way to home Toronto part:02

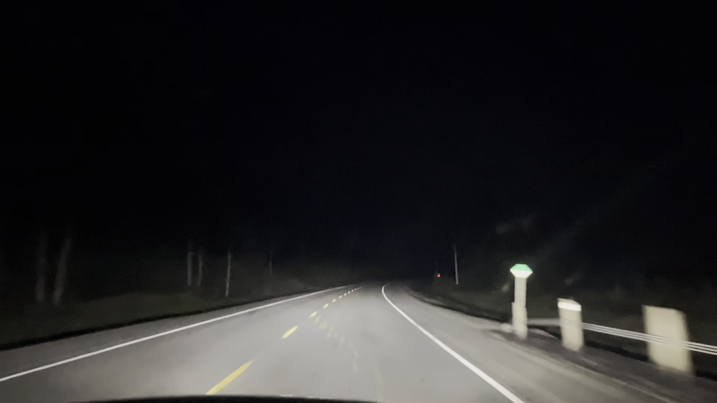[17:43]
পাহাড়ে অন্ধকার দ্রুতই ঘনিয়ে আসে, তো আমাদেরও হচ্ছে অন্ধকার দ্রুতই ঘনিয়ে এসেছে, রাস্তা এখনো অনেকখানি বাকি।